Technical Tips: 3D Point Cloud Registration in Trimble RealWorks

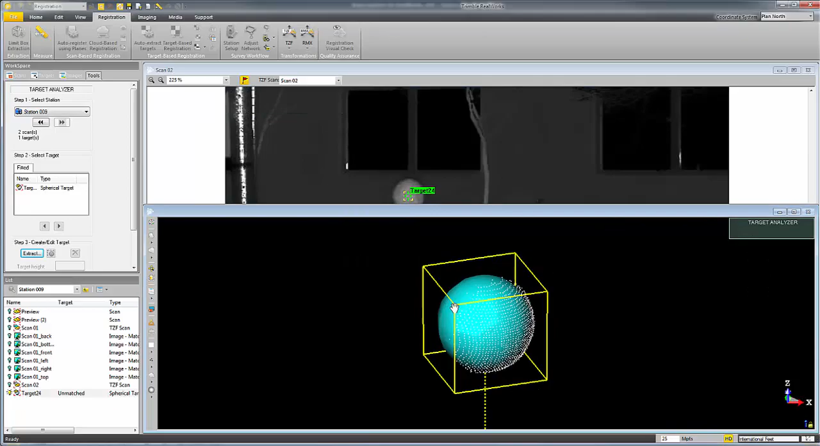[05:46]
four targets and then we're going to import a survey control file
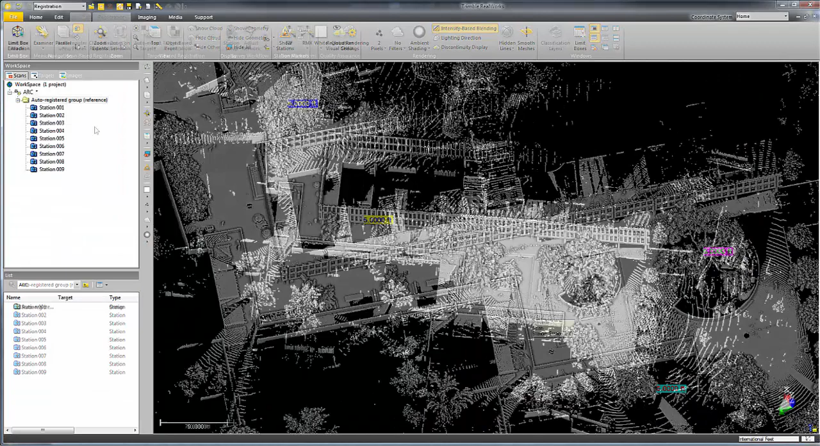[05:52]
and we're going to assign these four control points to
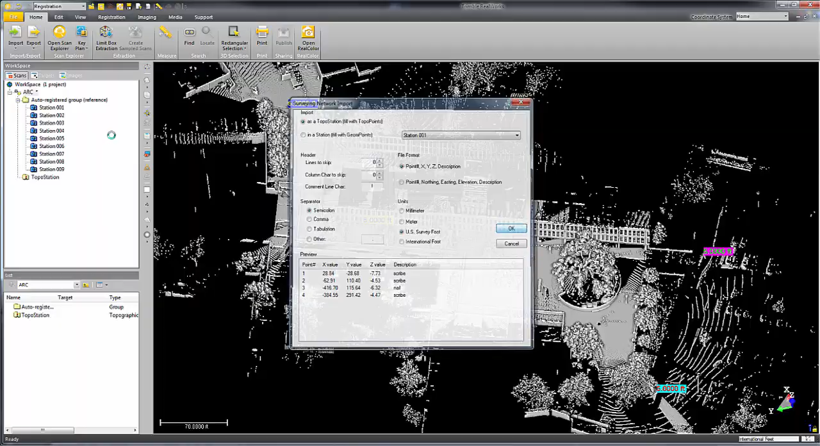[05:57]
the four targets that I've extracted including their rod heights so we can just click on the target we
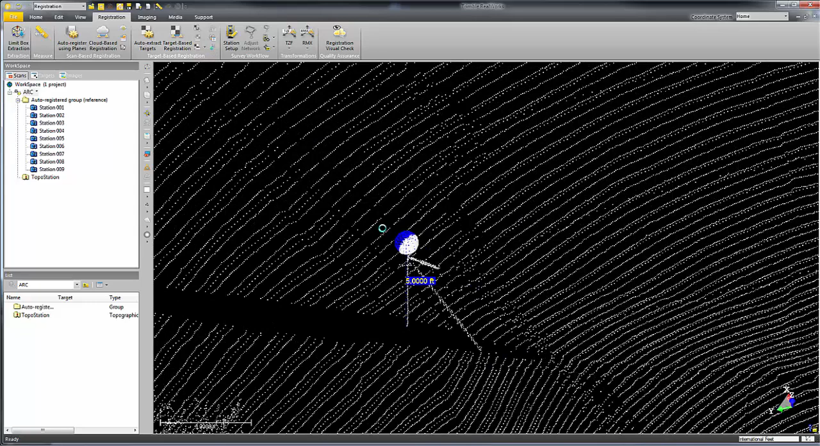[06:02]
can also assign points to actually 3d scan points right now I'm using targets
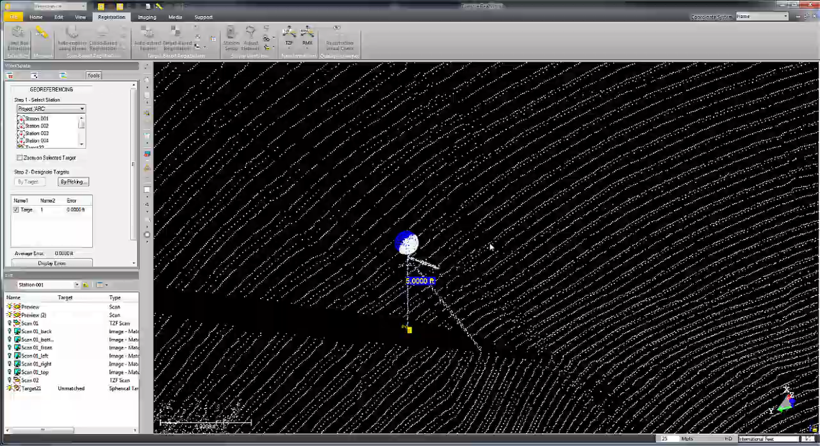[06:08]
but we do have the option just to pick a point if you notice over here on the left I've got by
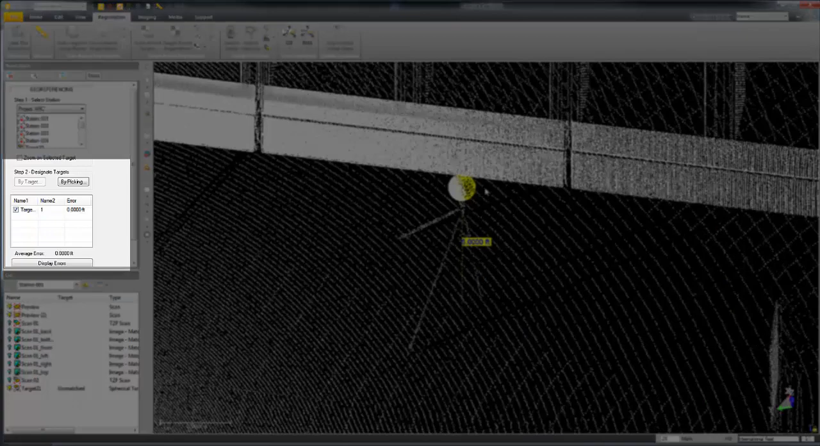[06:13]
target and by picking you'll also notice on the left there that the air will be building
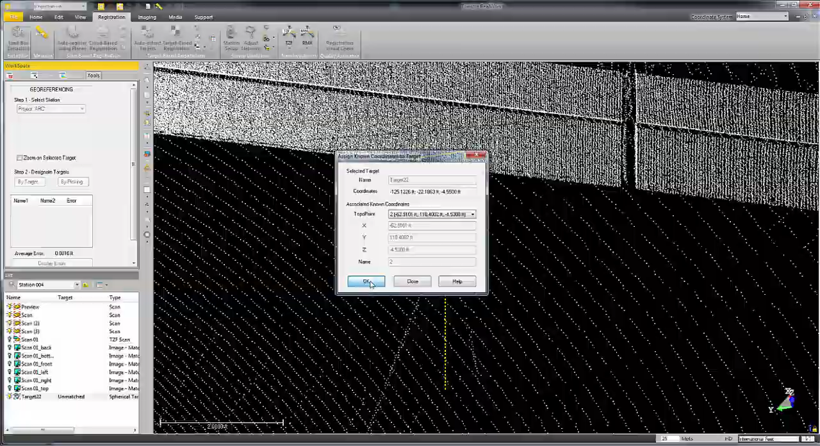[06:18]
as I add targets to the project you
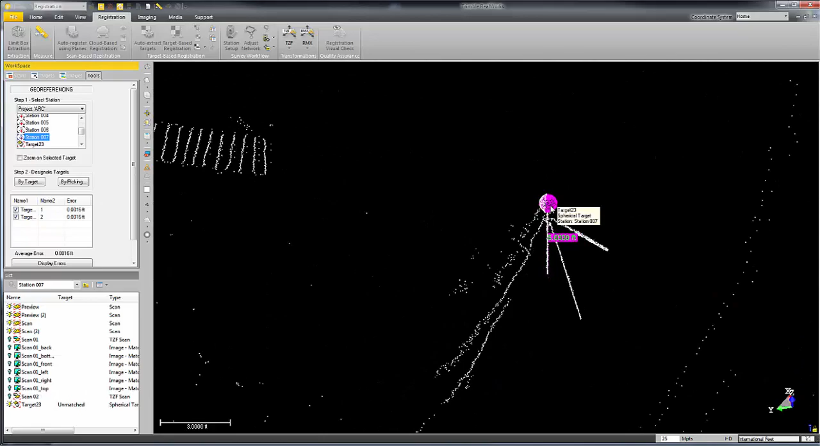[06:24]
need at least three to register this way and
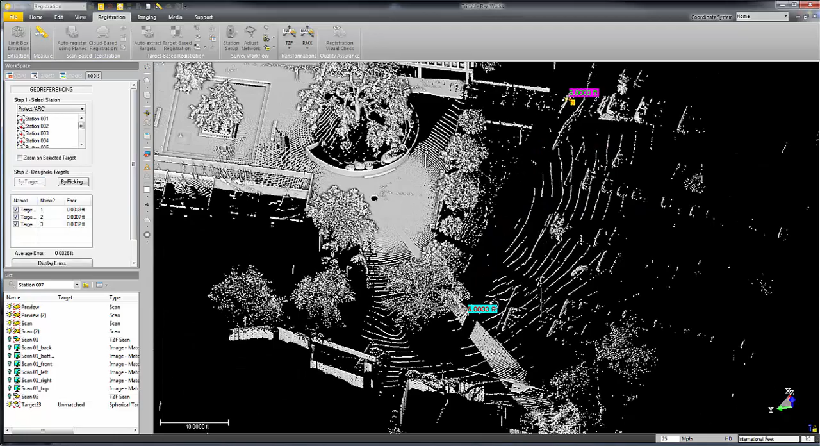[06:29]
when you're done selecting all of them you can choose to hold
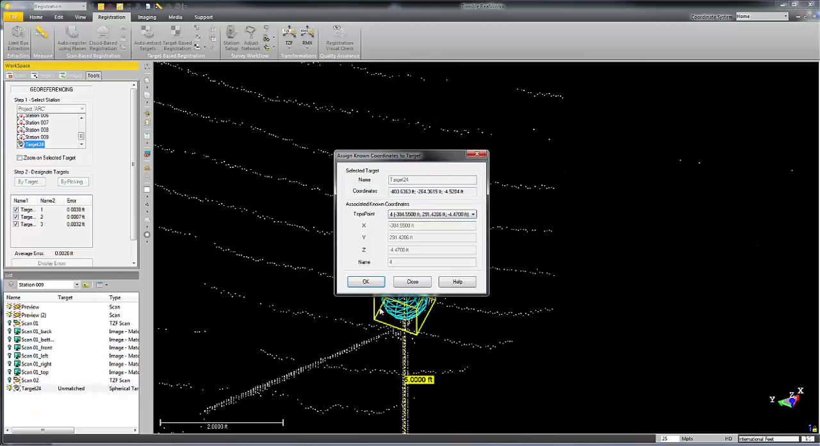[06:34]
particular targets or not and your air will adjust based on the selection box on the left
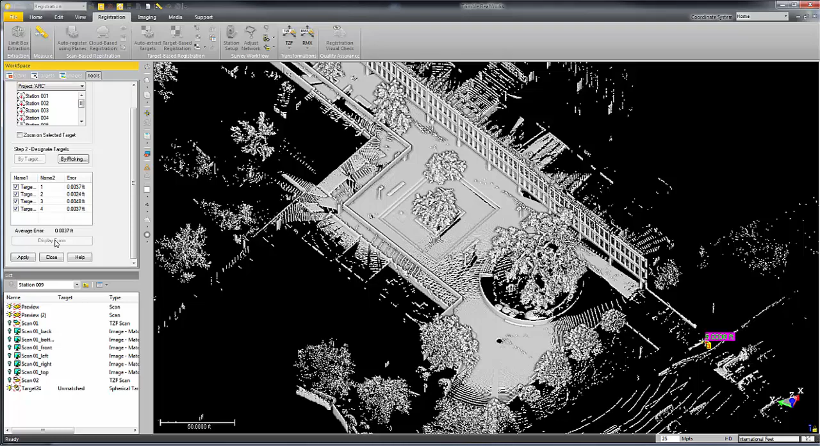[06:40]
you can also choose to view your error so not only does it tell you what your delta
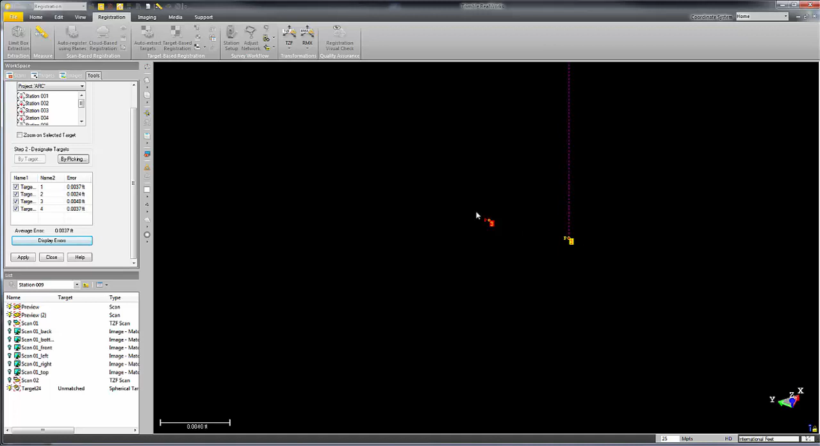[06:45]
is it shows you the direction that you're off which is a common question that we get actually all the time
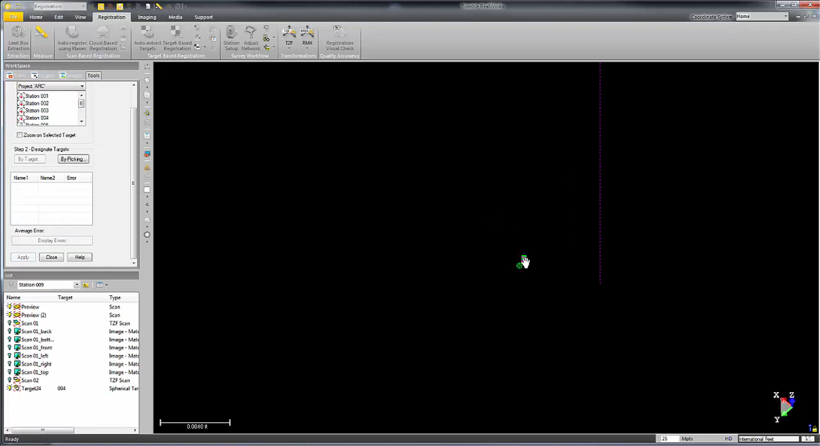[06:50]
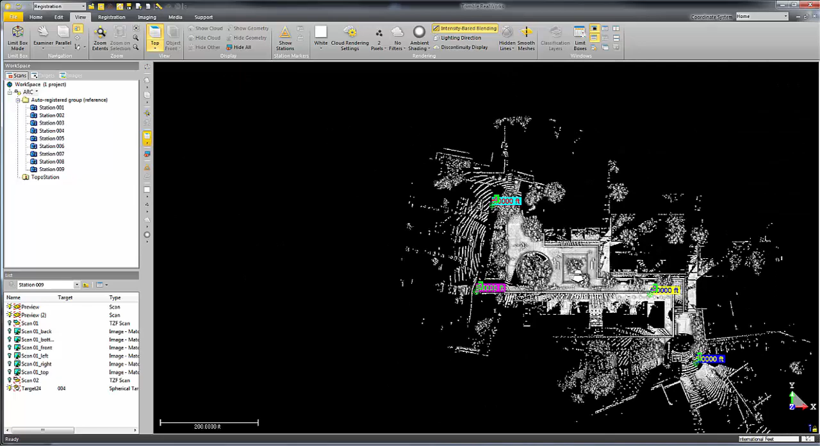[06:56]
so here you can see we've rotated this to a nice project north here we can do this without survey control or without coordinates using other sorts of UCS
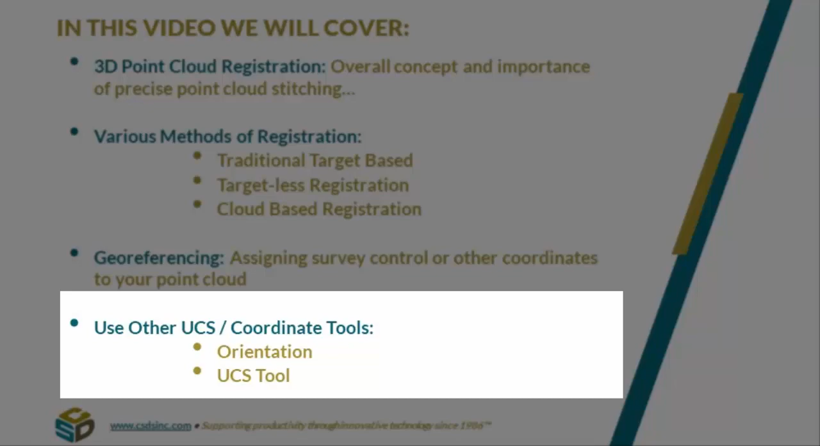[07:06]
tools Trimble RealWorks the most basic tool which is also very helpful
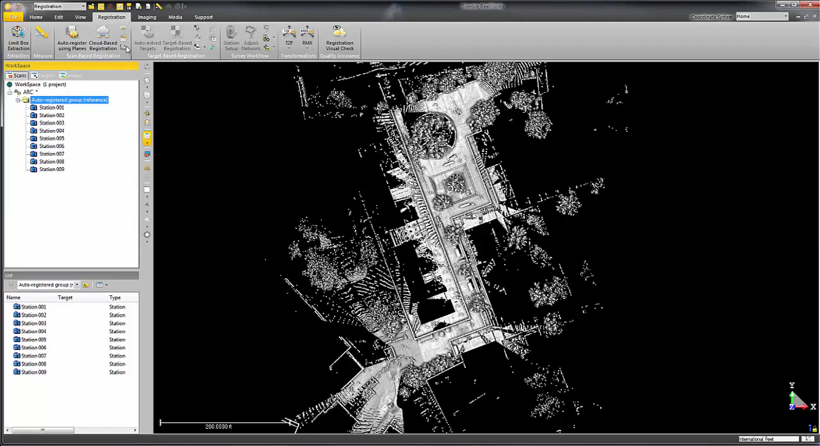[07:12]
is called the orientation tool it's going to lock this project in 2d I'm looking at it from the top down there's a button that says automatic axis definition so
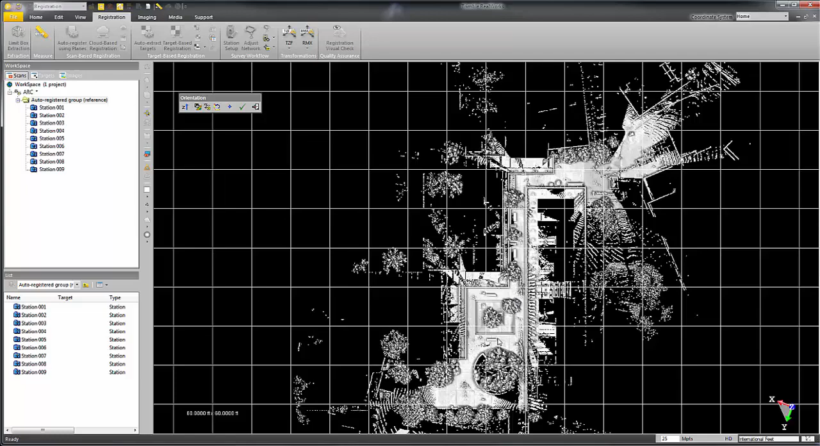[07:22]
it's already taken these planes and lined them up and then if I want I can rotate around the z-axis
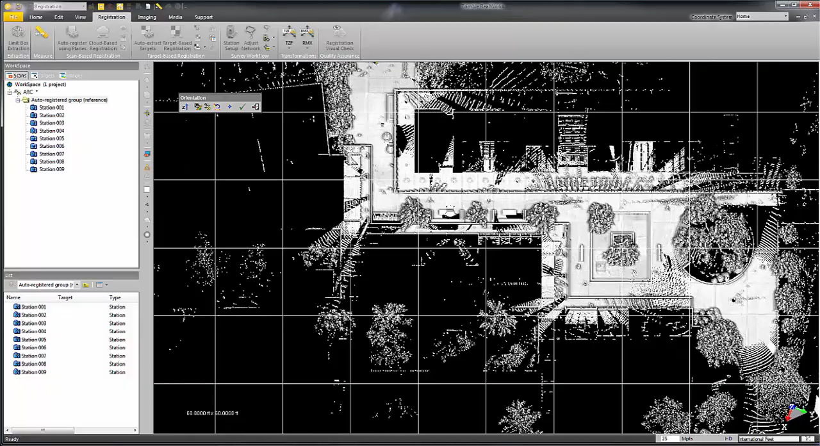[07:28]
till I get to a nice project north and this is all done automatically by the software I can also
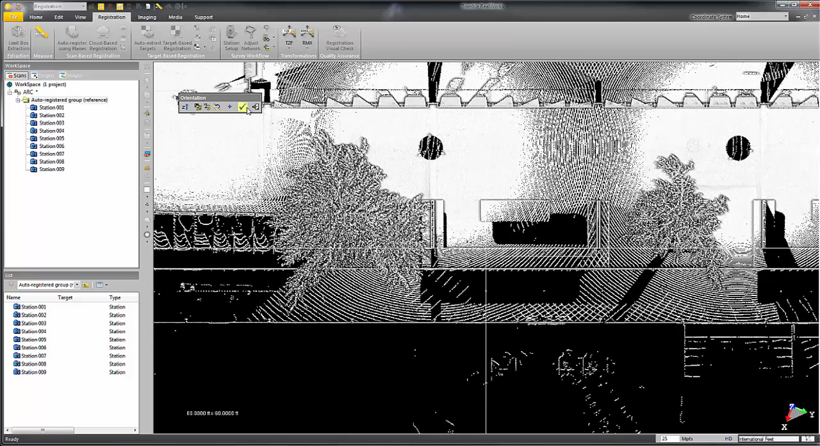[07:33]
quickly select an origin if I wanted to and by just accepting this you change the main UCS of the project the last thing that you can do
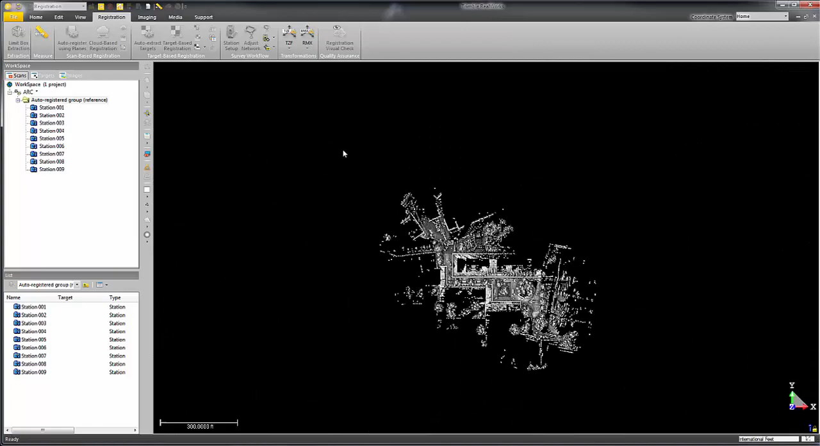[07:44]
is basically make a UCS out of the plane of the face of the building you can set the z-axis
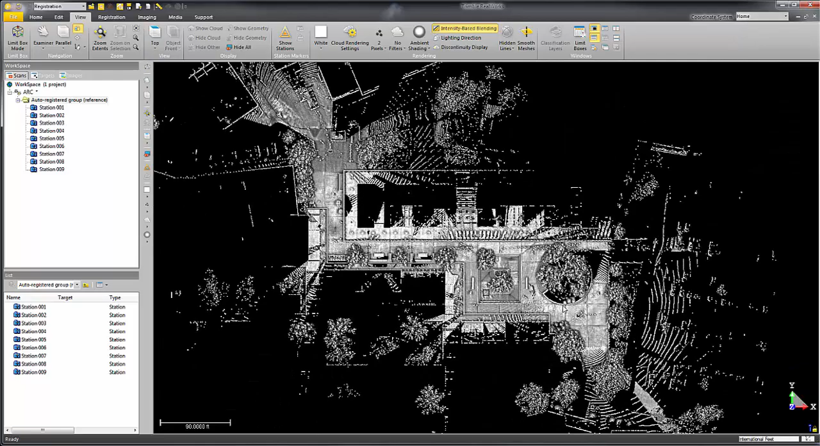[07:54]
level to something if you'd like in this example what I'm going to do is I'm going to quickly model a column so
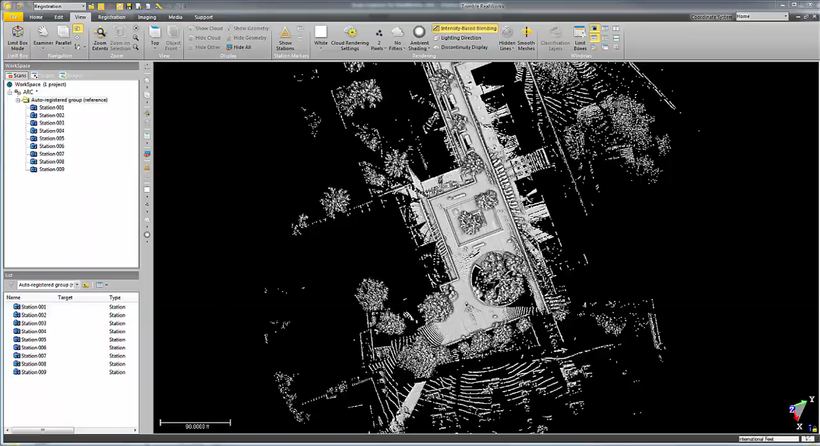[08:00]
I'll go into
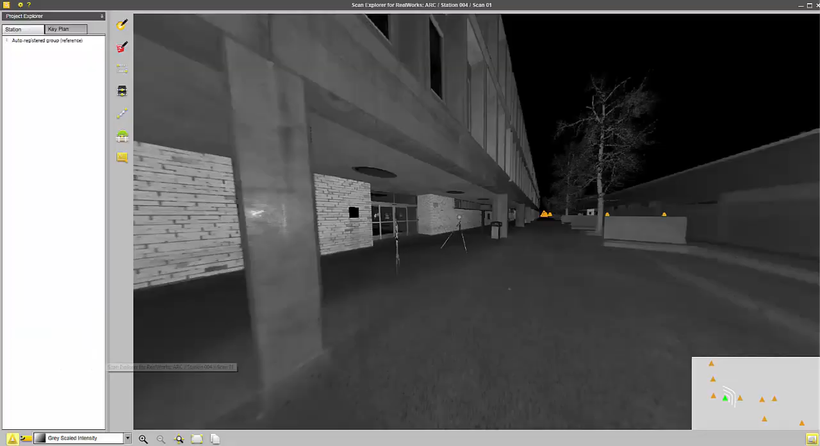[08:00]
scan explore I'm going to extract the faces of these column using some built-in tools that Trimble RealWorks has for plane extraction and I'm just using the third column here I'll jump over to
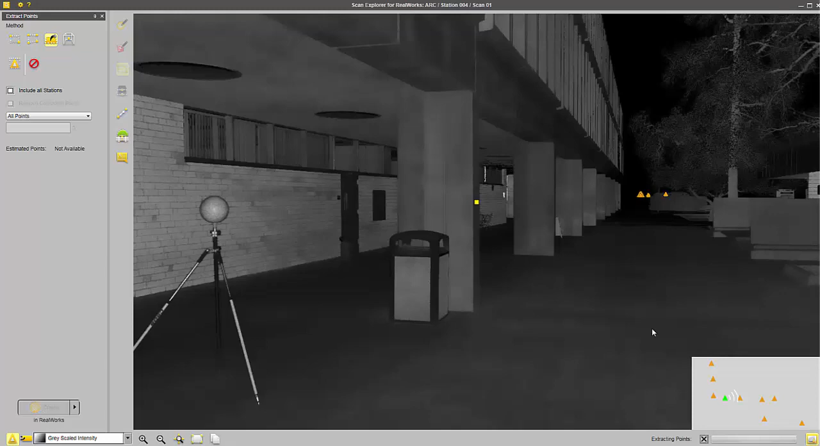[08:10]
the other station and I'll extract the same two planes and then we'll jump back into the software
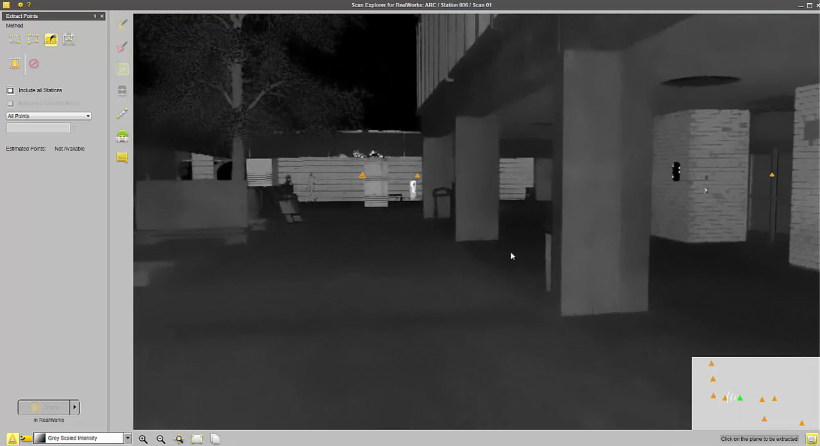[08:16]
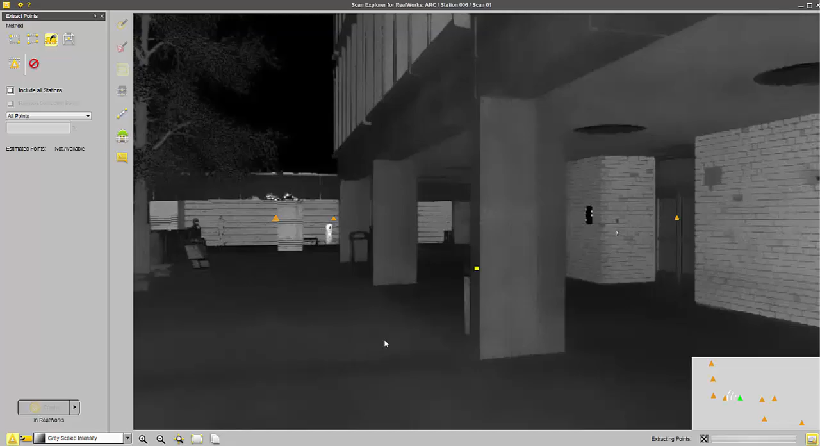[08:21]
and I'm going to model this column since it's pretty much
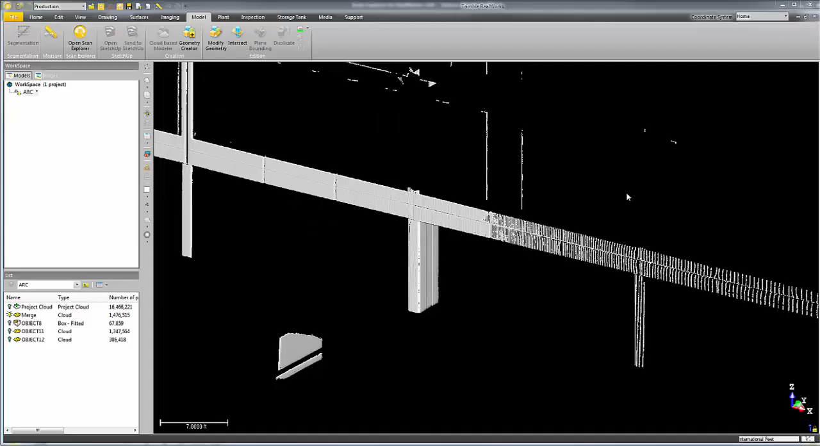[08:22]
a primitive geometry and a lot of times we want our origin to be at the center of a column like this so what I'll do quickly is isolate this column